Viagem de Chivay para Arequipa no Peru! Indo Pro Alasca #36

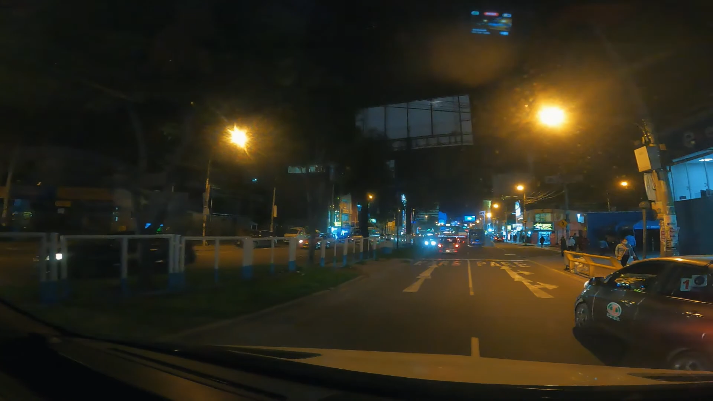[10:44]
olha só, tem um túnel que desce aqui, e pelo jeito aqui, olha, um lugar bem central, aqui, olha, de Arequipa, né, agora estamos entrando aqui, olha, numa secundária aqui, numa rua, aonde vai nos levar até,